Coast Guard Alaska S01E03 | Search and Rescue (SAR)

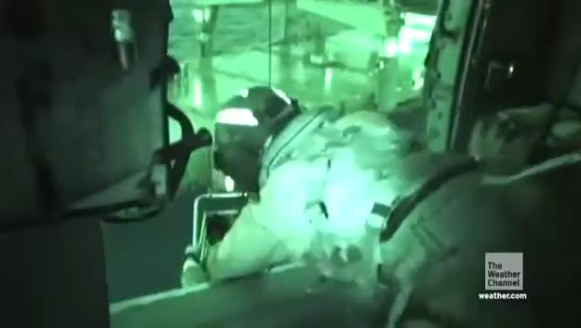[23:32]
i get him in the cabin and then i start assessing the things i may need to do
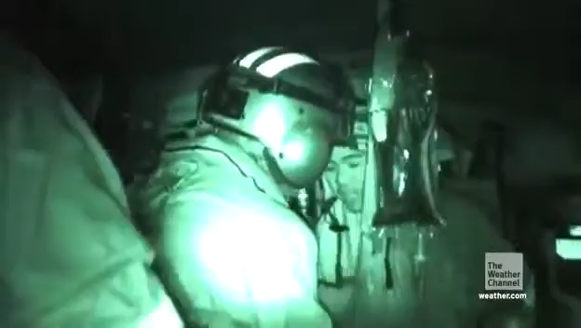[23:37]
for him vital signs iv a very important thing to start right off the bat and then i also check his blood glucose
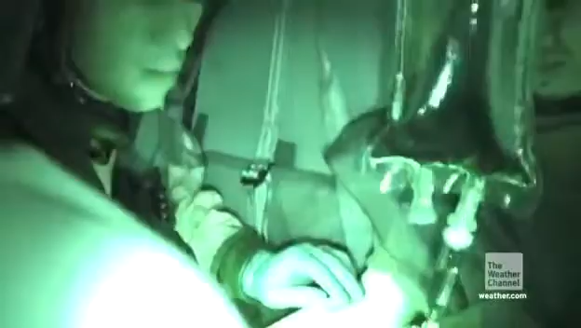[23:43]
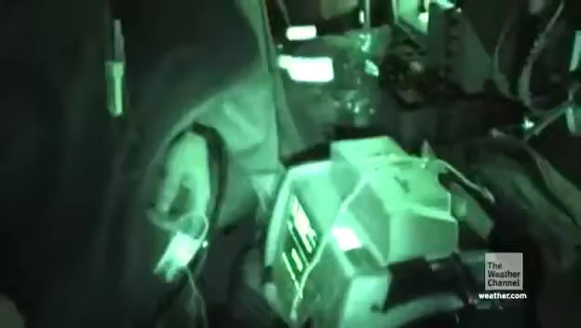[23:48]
and from then on it's just monitoring make sure that he's doing well all his vital signs are stable and my number one job as the medical person on board is to make sure the patient comes back alive
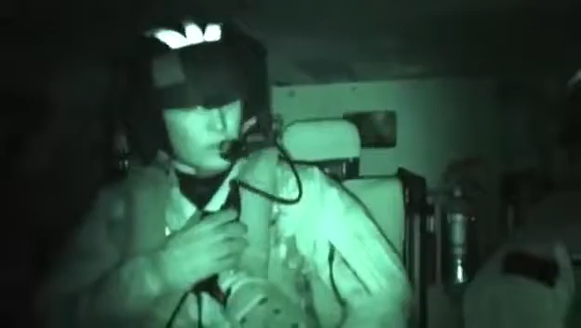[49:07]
my name is brad steinbach i'm pretty officer second class and aviation maintenance technician my job involves hoisting the basket and to the deck and loading up the survivor and bringing him back into the cabin you don't really know what's going to happen when you get there so you just kind of
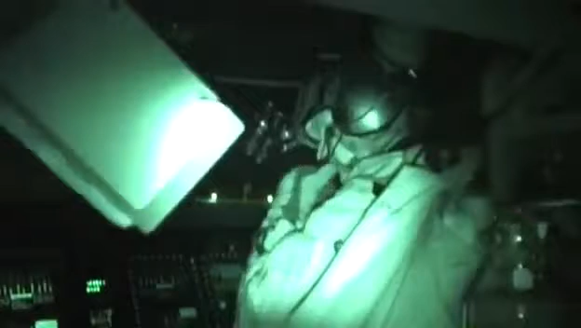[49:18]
plan for what you can there they are there you guys yeah below us we can see a little bit there
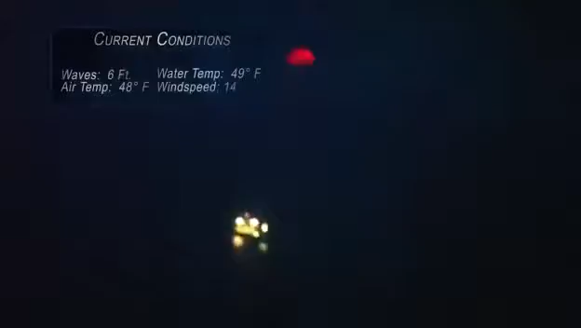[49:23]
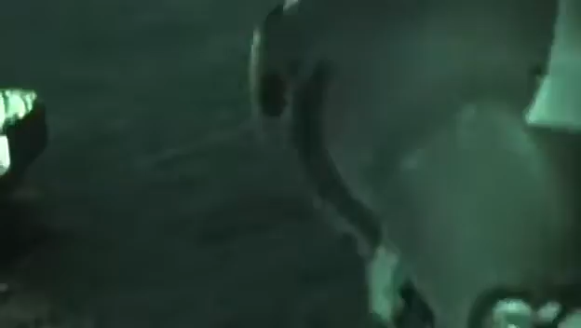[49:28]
when we got on scene still pretty dark out we decided to lower the basket to the deck the motorist is darker in and you can have
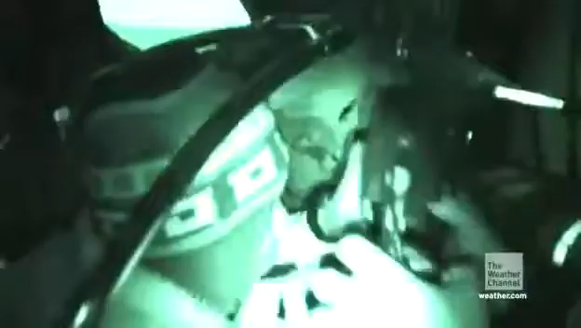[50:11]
i get him in the cabin and then i start assessing the things i may need to do for him vital signs i've
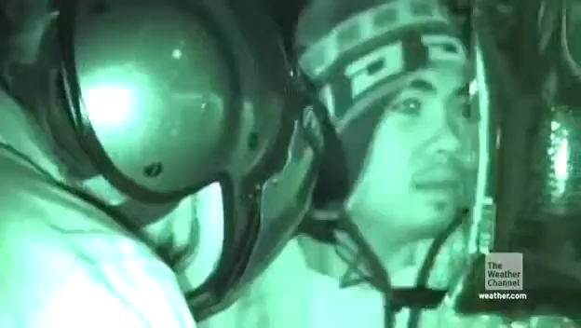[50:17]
been a very important thing to start right off the bat and then i also check his blood glucose
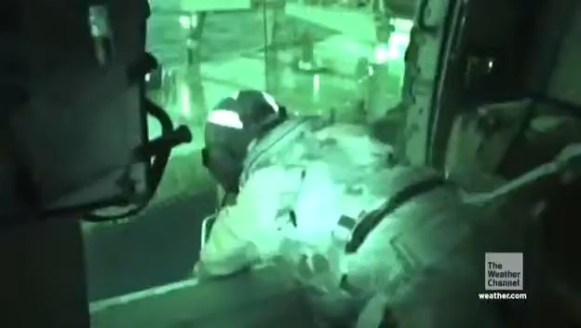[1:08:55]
up to the other door i get him in the cabin and then i start assessing the things
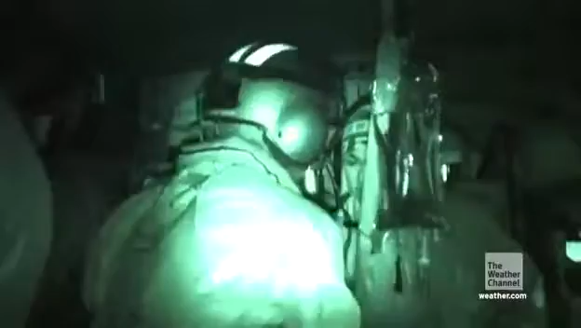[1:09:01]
i may need to do for him vital signs iv a very important thing to start right off the
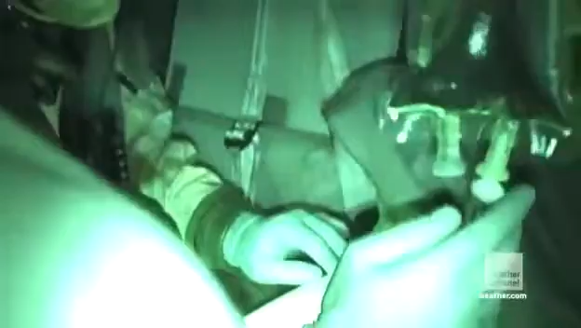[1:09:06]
bat and then i also check his blood glucose um and from then on it's just monitoring make sure that he's doing well all his vital signs are stable and my number one job as the medical person on board is to make sure the patient comes back alive